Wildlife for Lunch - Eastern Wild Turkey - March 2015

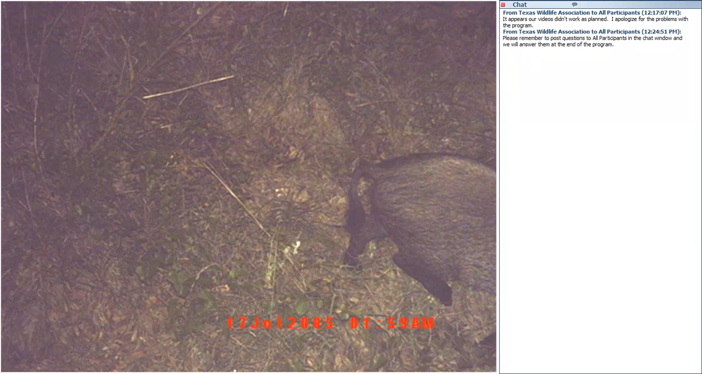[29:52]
One thing about feral hogs that we found was a lot of times they're more of a secondary or tertiary predator. So that snake went in there or some other predator went in, disturbed that nest, and then the feral hog followed up. When you were to probably go out and find a destroyed nest and saw the hog damage close by the tracks, you might assume that the hog was the main nest predator. But a lot of times they are secondary or tertiary predators. Now that said, feral hogs are exotics and deserve every bit of persecution we can put upon them because they are a big negative on the landscape.